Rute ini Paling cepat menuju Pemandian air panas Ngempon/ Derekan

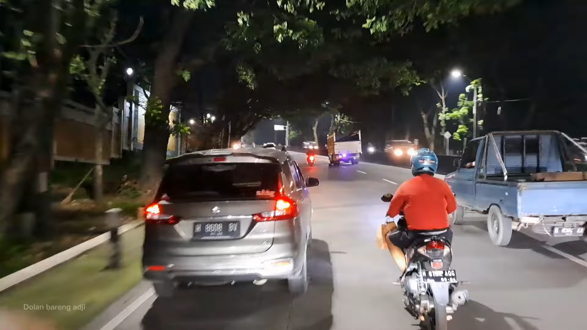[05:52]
di negeri Cina gitu loh.
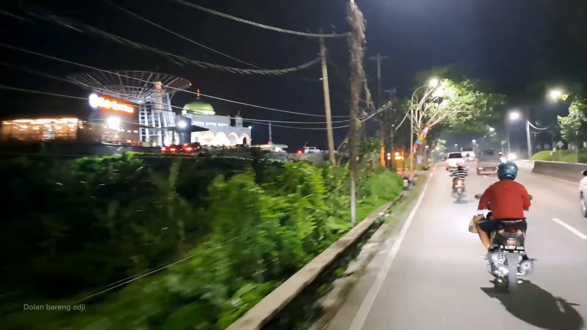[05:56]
Nah, ini di sebelah kita Mas Dolan adalah situ baru Sego Lawuhan yang pernah Mas Dolan review ya.
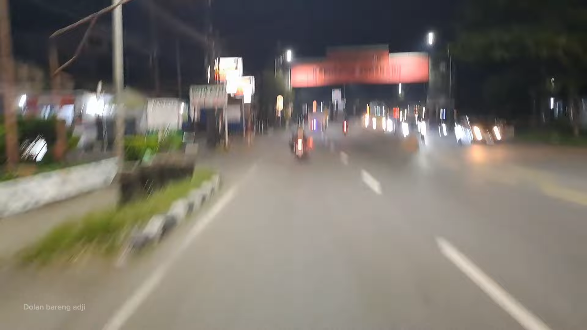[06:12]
Sekarang ini Mas Dolan sudah di Gapuro Kabupaten Semarang, guys. Ini kita sudah masuk di Kabupaten Semarang
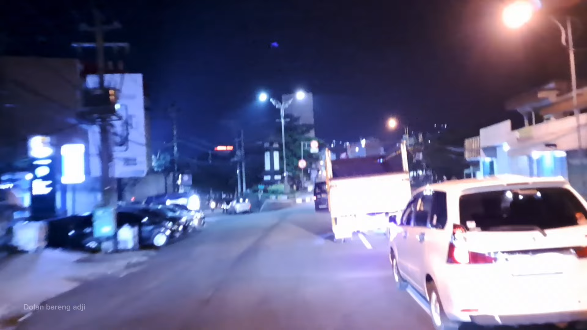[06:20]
dan ini adalah Kota Ungaran, guys.
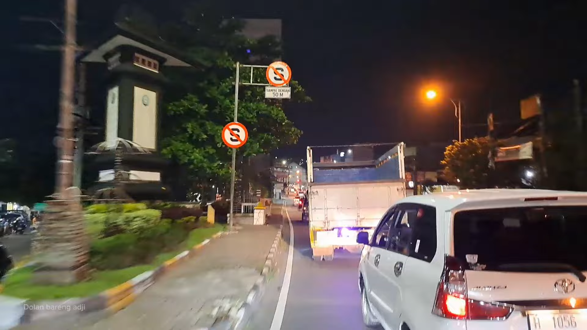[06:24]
Ini di sebelah kiri Mas Dolan ada supermarket Swalayan,
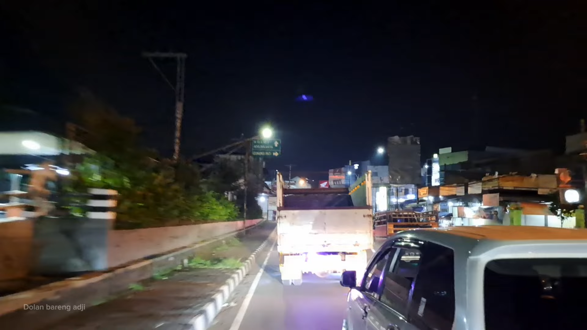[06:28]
apa sih, Luwes ya, Luwes atau apa gitu loh.
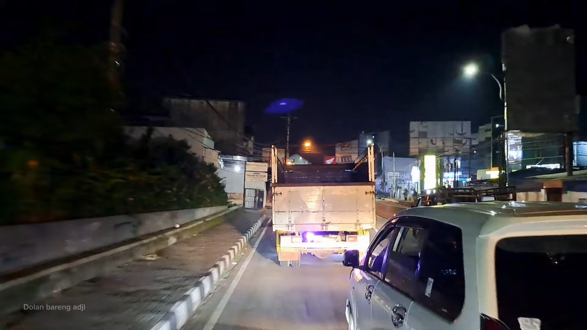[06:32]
Cukup ramai, guys. Ini masih terus ya ke arah Ungaran.
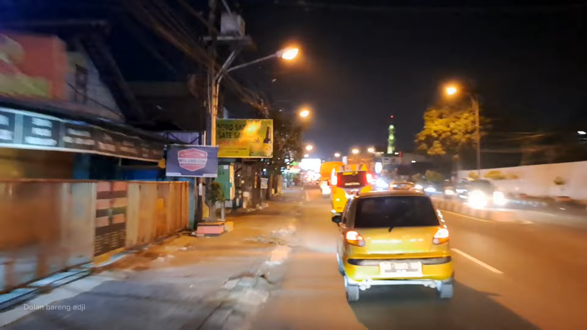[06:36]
Ini masih daerah Ungaran Kota. Perjalanannya masih separuh lagi lah kalau dari sini, guys.
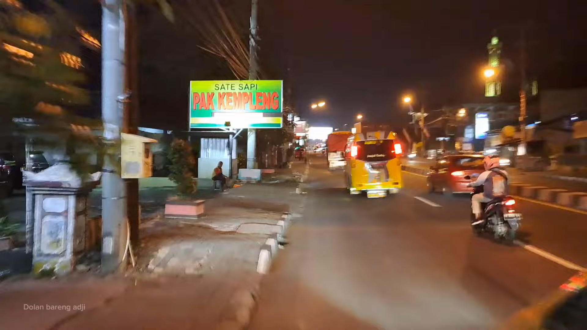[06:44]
Separuh lagi masih ramai. Kalau di sini malam itu ramai, guys, karena memang ini jalur padat ya, jalur keluar kota,
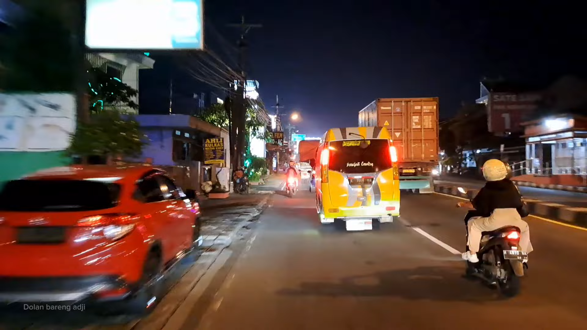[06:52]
guys, ke arah Solo, ke arah Jogja, ke arah Purwokerto juga.
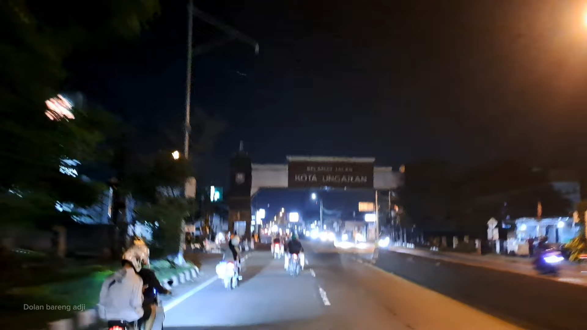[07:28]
Ini kita sudah sampai di Gapuro Selamat Jalan Kota Ungaran.
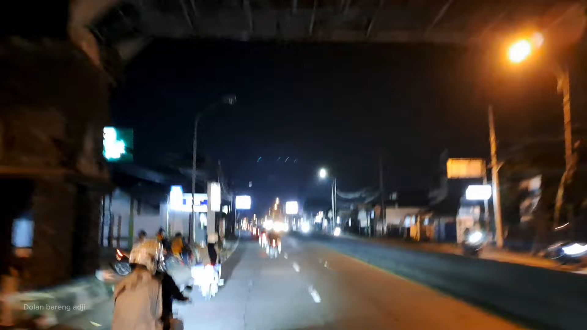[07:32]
Jadi kita sudah melewati Kota Ungaran, masih di Kabupaten Semarang ya, guys.
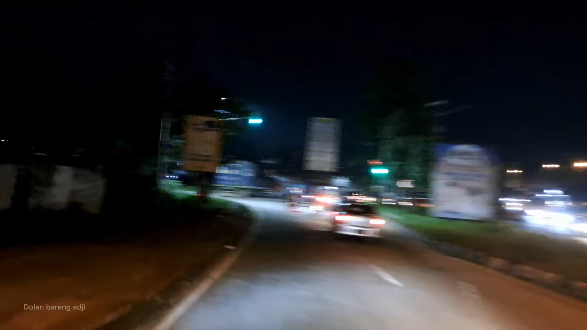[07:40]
Ini sudah sampai mana ya?
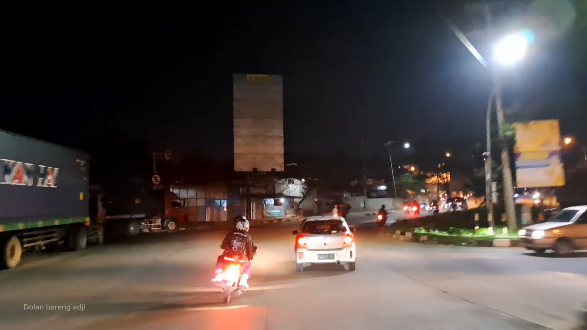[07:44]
Oh, ini di pertigaan yang tanjakan mau ke Bandungan, guys. Ini adalah tanjakan yang sedikit panjang dan cukup tidak begitu tinggi, tapi landai ya, guys.
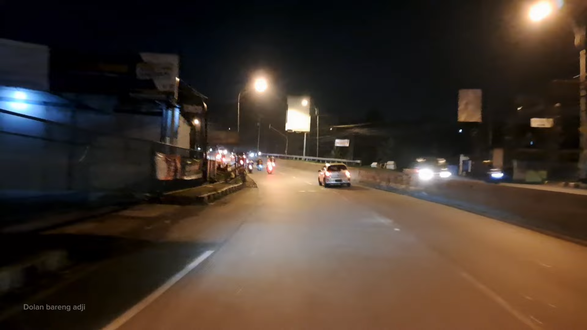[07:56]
Kemudian di sebelah kanan Mas Dolan ini ada jalan menuju Bandungan, tapi kalian harus muter dulu ya. Di depan Mas Dolan itu nanti agak jauh ke sana dikit,
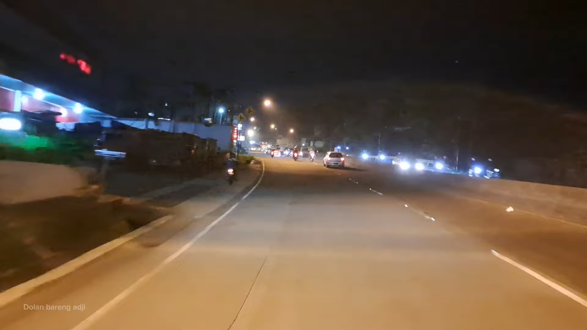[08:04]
mungkin 200 meter ada putar balik, guys, karena kalau dari sini nggak bisa langsung belok ke kanan.
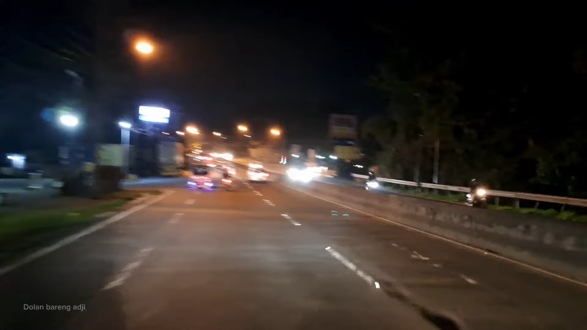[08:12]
Nah, ini dia belokannya, itu arah ke Bandungan ya, guys, ke kanan. Tapi kalau kalian mau ke Bandungan ini harus maju dikit lagi, nanti ada jalan yang putar balik.
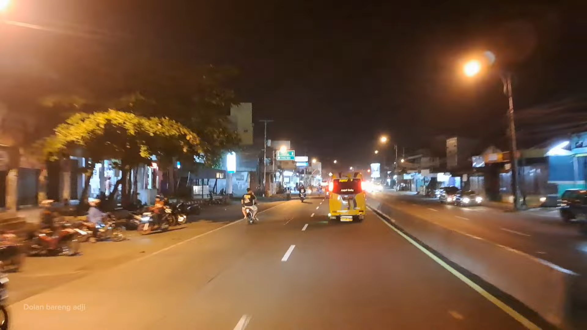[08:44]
Nah, di depan ini ada pertigaan lampu merah. Kalau ke kiri ini lampu merah bergas ya, guys. Ke kiri sebenarnya bisa ya, ke ini pemandian Ngempon, cuma nanti parkirnya jauh dan jalan kakinya cukup jauh, guys. Tidak disarankan ya, guys, walaupun sebenarnya bisa. Setelah lampu merah ini sekitar 300 meter di kanan jalan itu ada perusahaan Sosro.
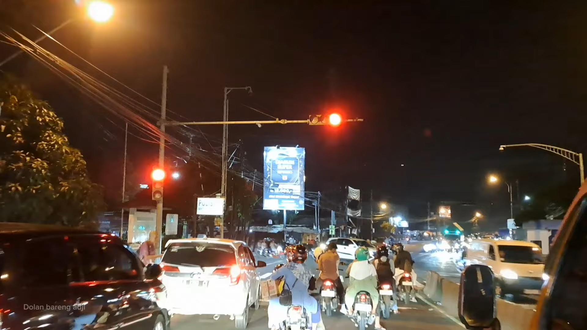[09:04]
Nah, di depannya sebelum jembatan kali itu ada jalan ke kiri, jalan kecil, jalan kampung, kita belok ke situ, guys. Kalau jalur motor lewatnya sini lebih deket ke pemandian Ngempon. Nah, kita belok, kita terus saja ya, guys.
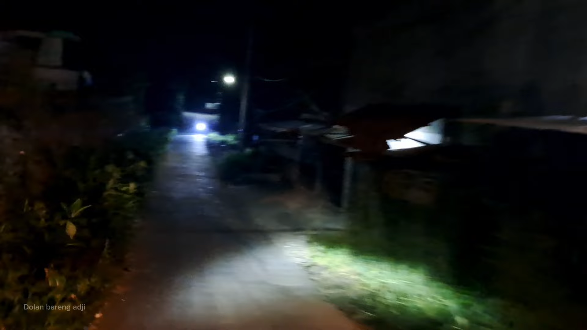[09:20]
Tapi kalau kalian menggunakan roda 4, ikuti jalan besar tadi, guys.
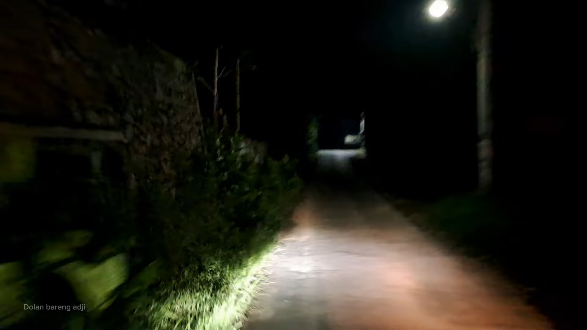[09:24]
Jalan raya itu terus sampai melewati ini restoran Cimori, kemudian naik sedikit sekitar 500 meter atau 400 meter ada belokan ke kiri menuju jalan Merak Mati. Itu kalau pakai roda 4, tapi kalau pakai roda 2 motor saya sarankan lewat jalur ini ya, lebih deket. Tapi sayangnya ini kan malam hari. Gak apa-apa ya, mungkin kalian ada yang belum tahu jalur ini.
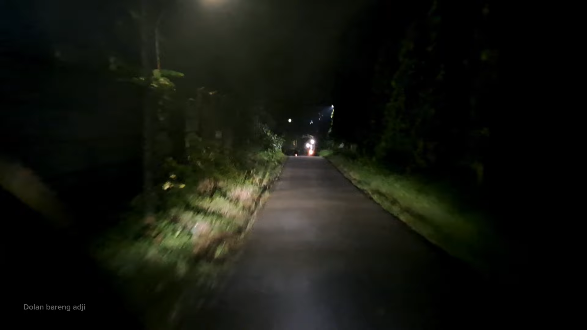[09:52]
Ini jalurnya lebih deket sih, guys, tapi yaitu jalannya cukup untuk motor 2 lah.
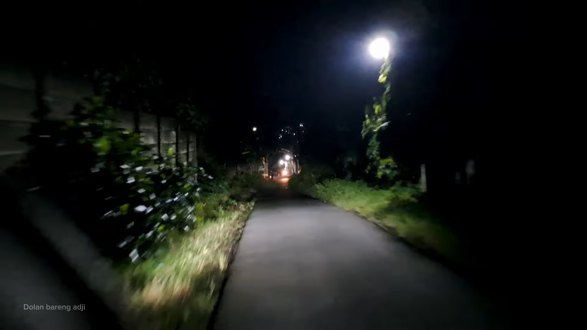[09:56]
Kalau mobil bisa sih, cuman agak mepet. ini lebih deket, melewati kampung dan sawah-sawah gitu loh.
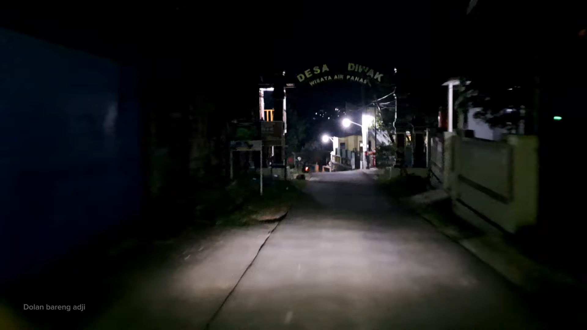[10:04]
Kalau malam hari naik motor sendirian memang agak horor.